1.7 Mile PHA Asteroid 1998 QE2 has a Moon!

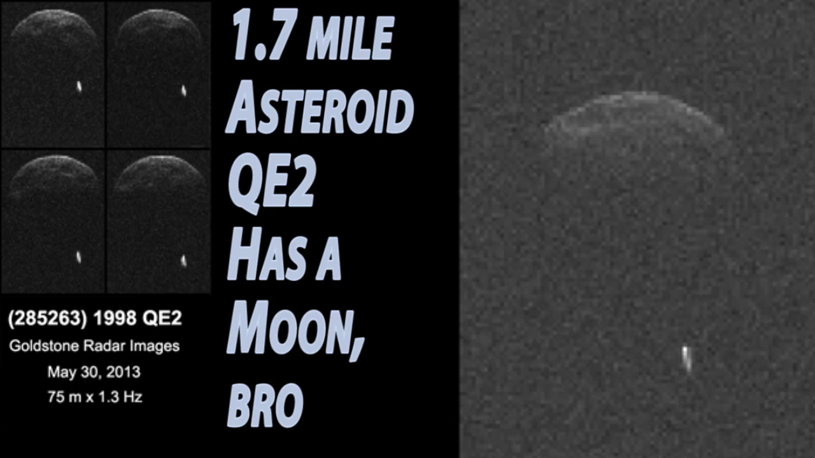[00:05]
They are revealing through radar asteroid QE2, baby. And guess what we found out?
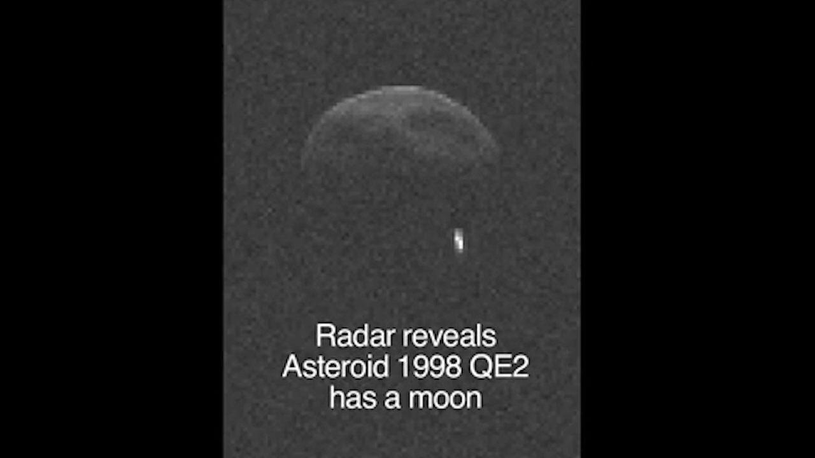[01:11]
It's got a moon, a cute little moon. She's a beauty, huh? You can see what he sees in her. They're a cute couple. Now, I don't believe there's pretty much any chance this thing is going to hit Earth. Nor the moon.